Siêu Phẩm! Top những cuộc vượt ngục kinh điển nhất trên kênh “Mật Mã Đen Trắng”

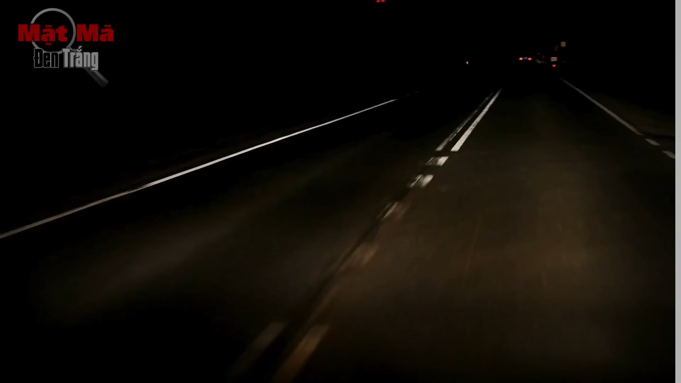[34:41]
vậy là Harold tiếp tục lái xe cho đến tối do đã liên tục lái xe trong gần 40 giờ mà không ngủ Harold đã quá mệt mỏi